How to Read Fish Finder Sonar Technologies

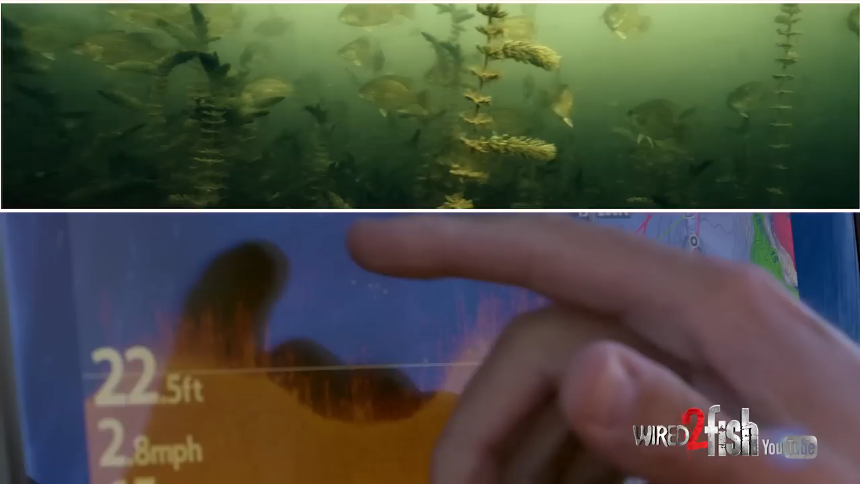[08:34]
On screen: depth 22.5 ft, speed 2.8 mph
then a whole school of bait fish right in the middle right where that little
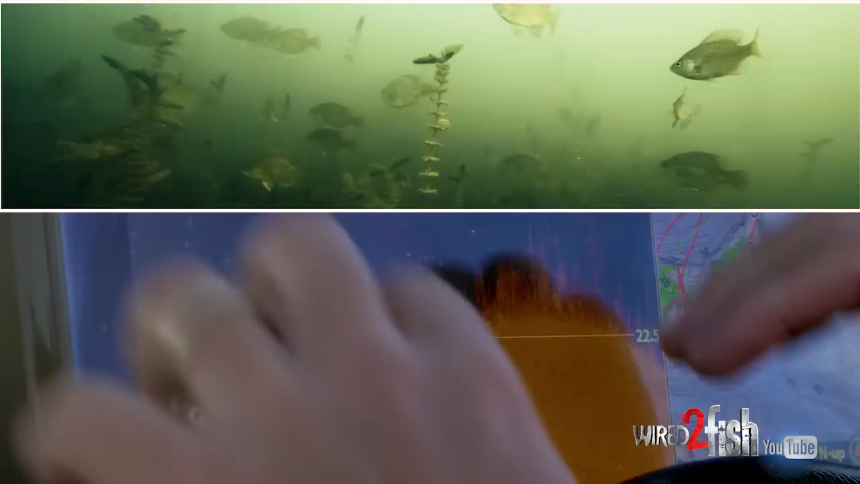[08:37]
saddle is it's a great place for them to congregate and then it's gonna drop off here so you can see the bottom go down
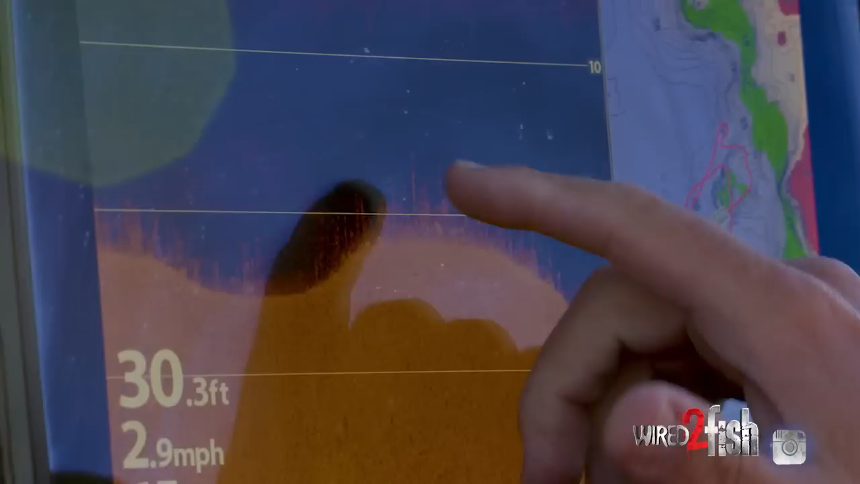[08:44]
On screen: depth 30.3 ft, speed 2.9 mph
some more weeds some bait fish a school of bait fish in a school of bait fish now watch where my finger is I'm gonna go back
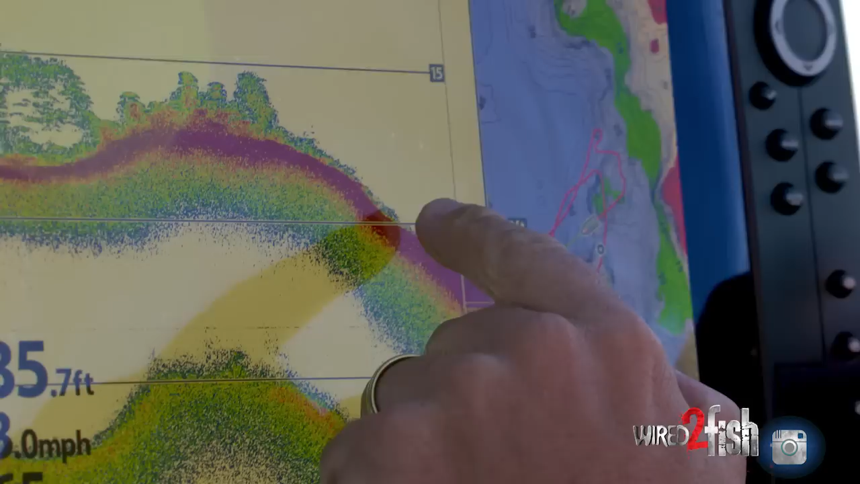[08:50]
up to regular conventional sonar and look where my finger was pointing those are one two three four game fish
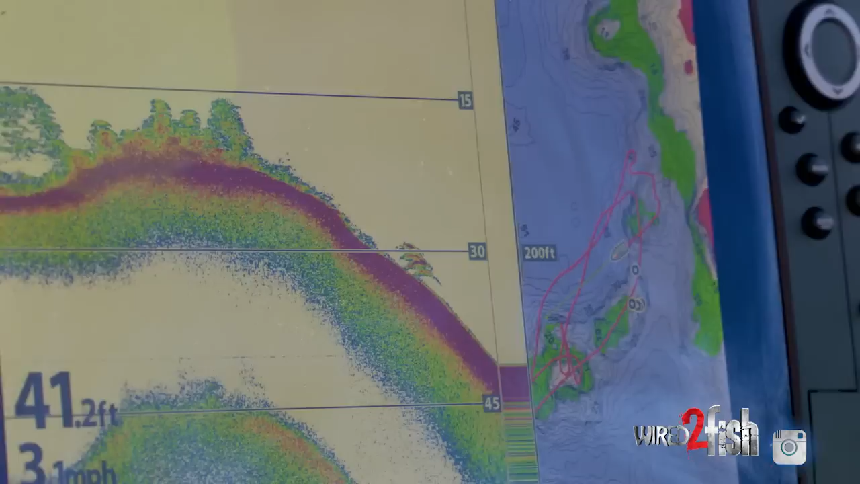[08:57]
On screen: depth 41.2 ft
man on this body of water that looks like a wally if I ever
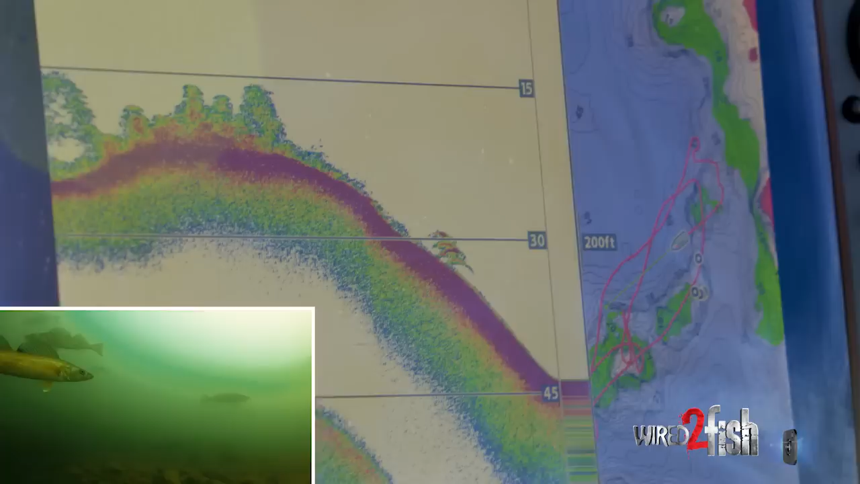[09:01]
have seen one some lakes you know you're gonna see bass others spotted bass whatever your reservoir happens to have this
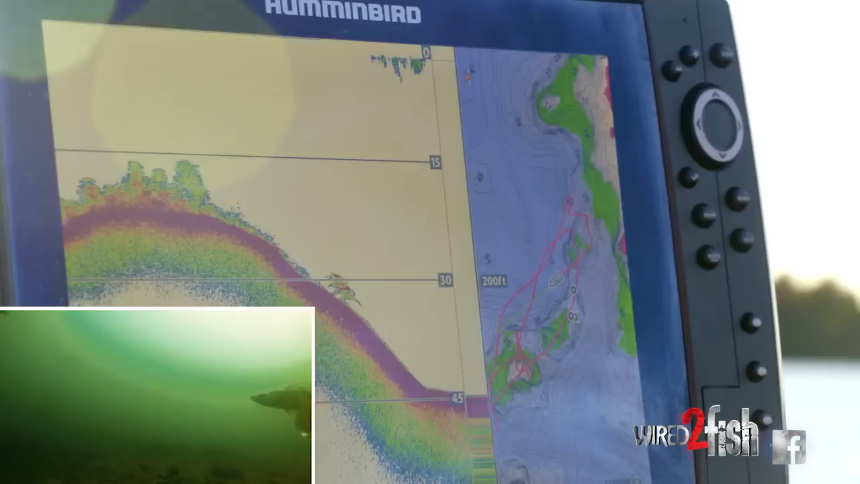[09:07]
one happens to have walleyes in there and I'd really like to have a bait on those fish right now but the first part to catch them
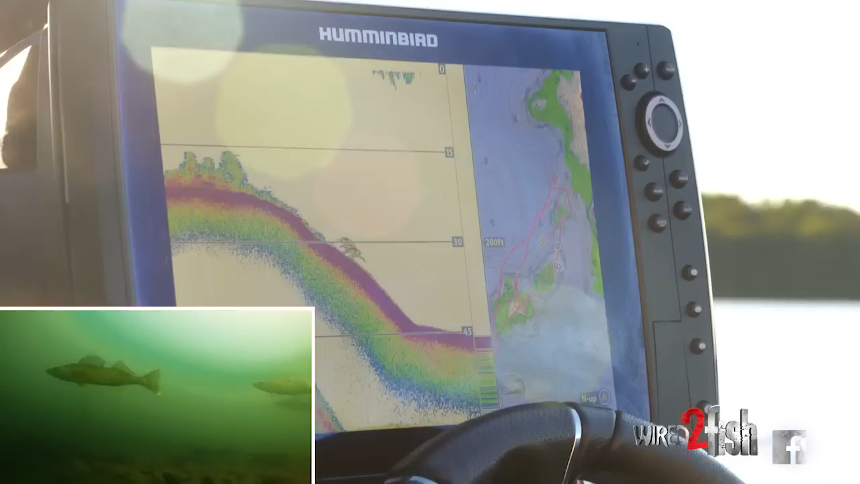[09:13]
is at least finding where they're at and I think we're really on the right track watch this I'm gonna come back over to these reefs
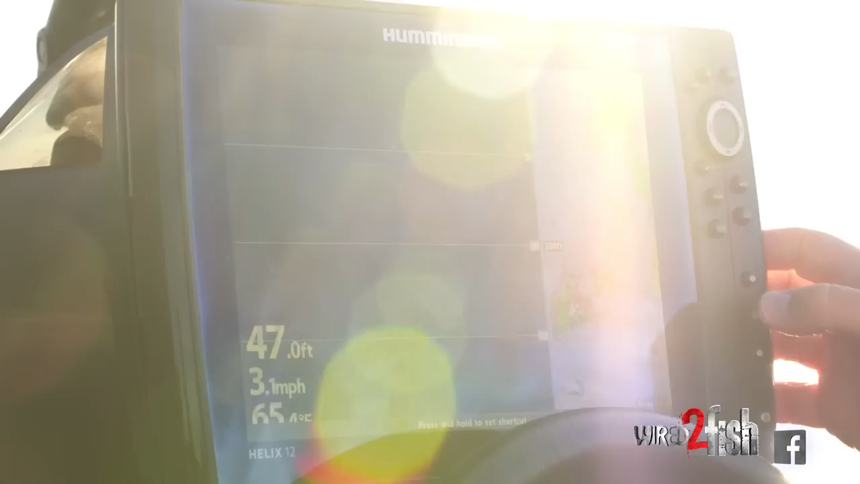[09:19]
On screen: depth 47.0 ft, speed 3.1 mph
and we've kind of gone off and look at that I
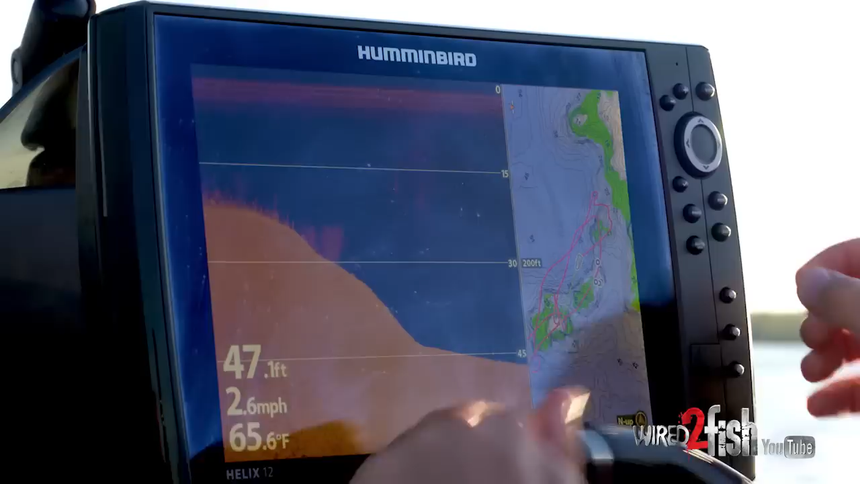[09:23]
On screen: depth 47.1 ft, water 65.6°F, speed 2.6 mph
got to take a screenshot of that because that is delicious look at you get all of the individual weed stocks bait fish and they're
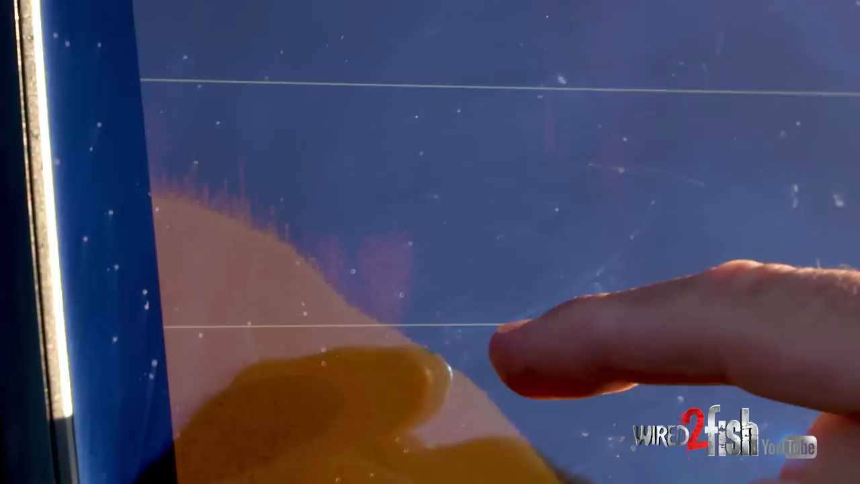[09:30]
the game fish sitting right there in ambush pushing right up that hump so you can see I'm right on the top of this hump and look how much taller the weeds are the light levels get down a lot easier to the
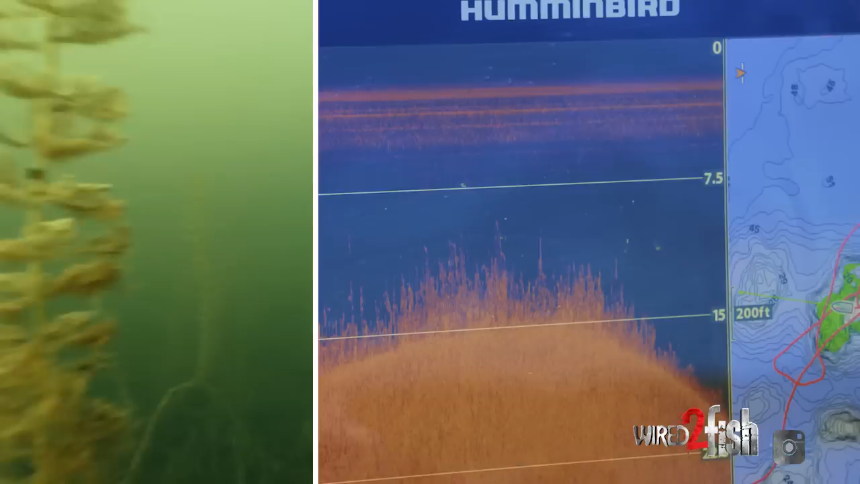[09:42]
shallow top of that and then it kind of gets a little shorter the weed growth is a little more just
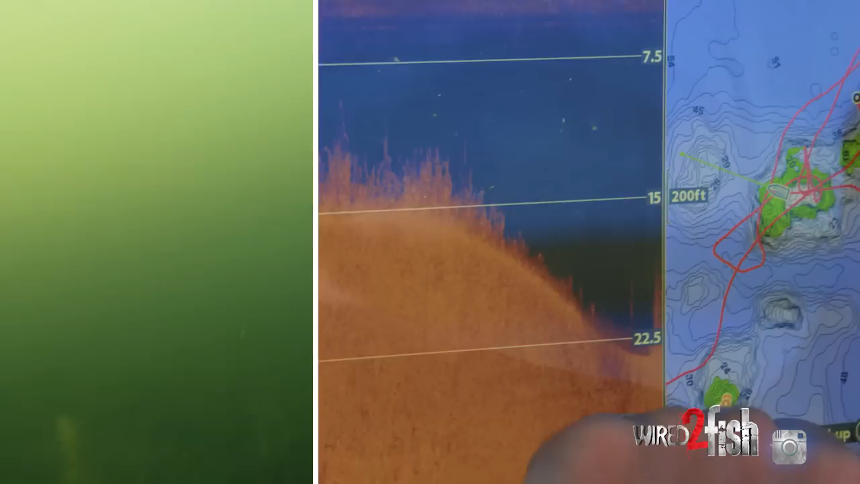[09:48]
reserved as you go down the break there and what I'm really looking for are these clumps here is to
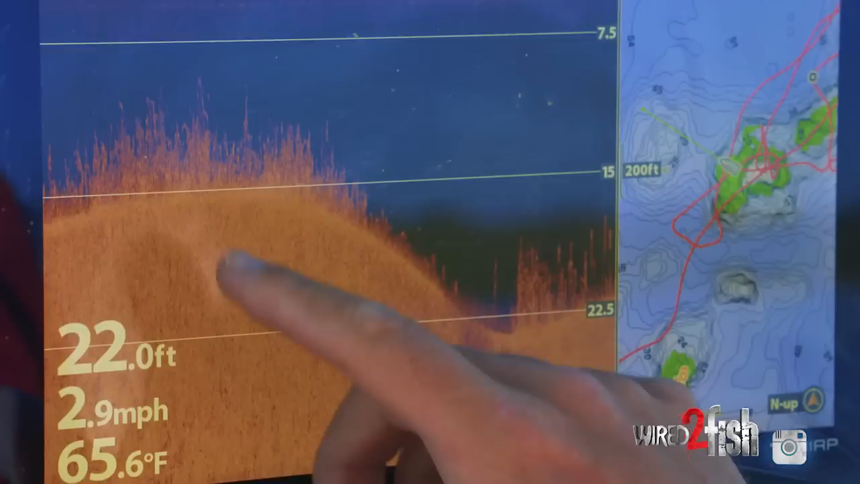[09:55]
On screen: depth 22.0 ft, water 65.6°F, speed 2.9 mph
come down there's a little saddle there and then you got this
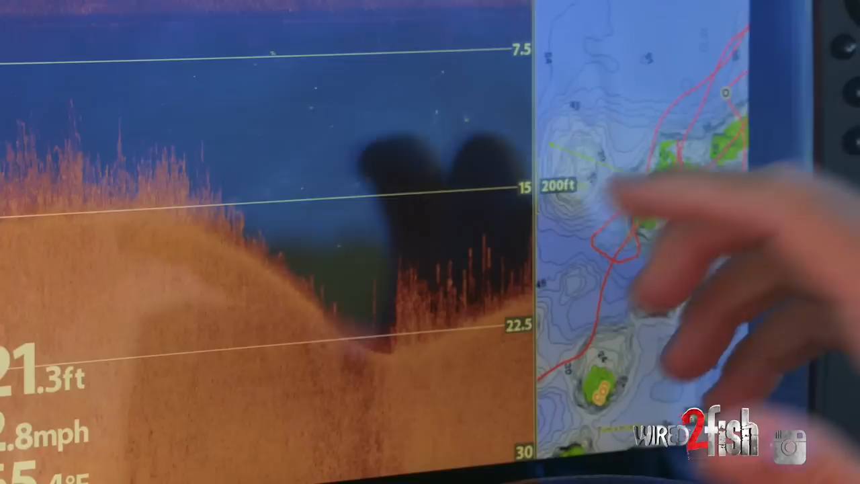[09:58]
just tight part of weeds that's a fantastic place for fish to lie in
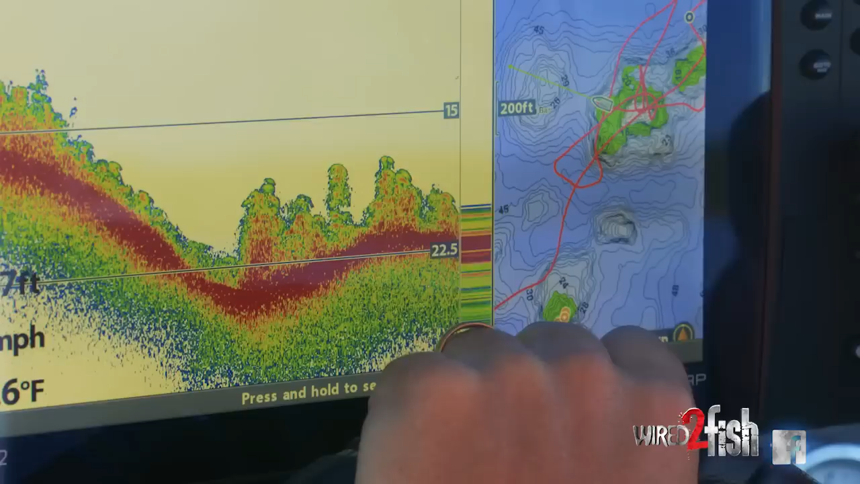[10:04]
ambush and that's what it looks on your 2d sonar I'm gonna
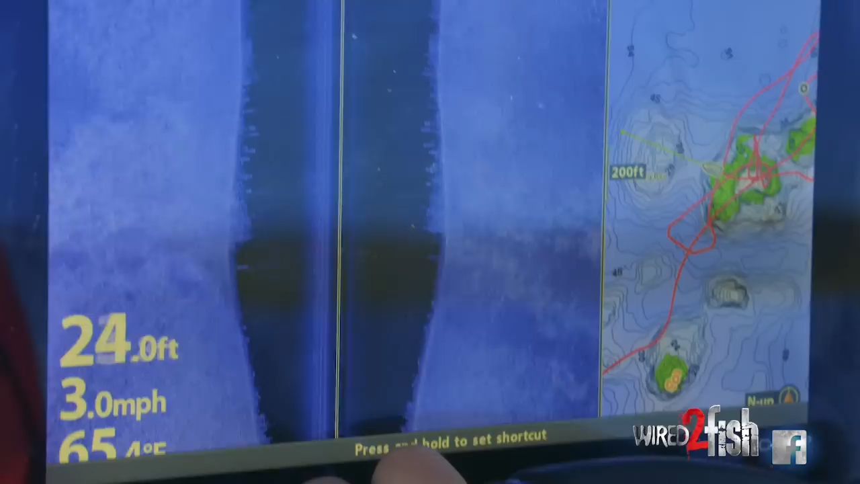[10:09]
On screen: depth 24.0 ft, speed 3.0 mph
look at that on side imaging too so interesting piece so we're shooting the beams out to the side and you can see just this light patches it almost
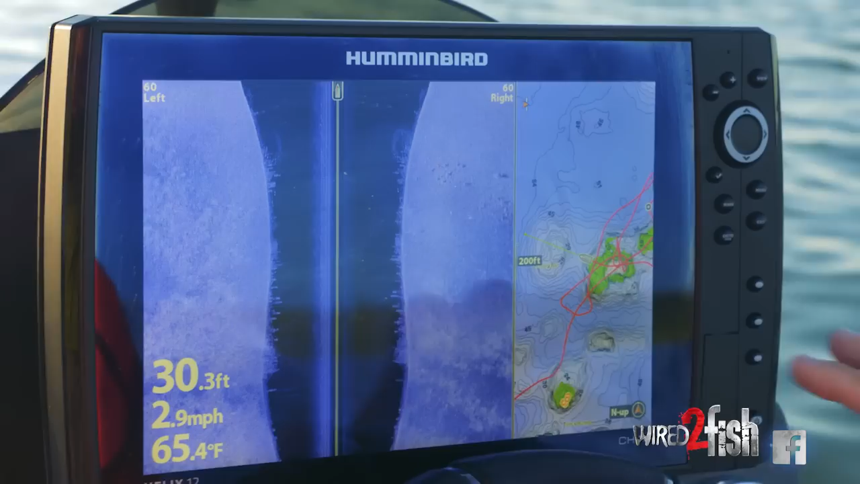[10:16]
On screen: depth 30.3 ft, water 65.4°F, speed 2.9 mph
looks like clouds on my screen those are all weed clumps and I know it's weed clumps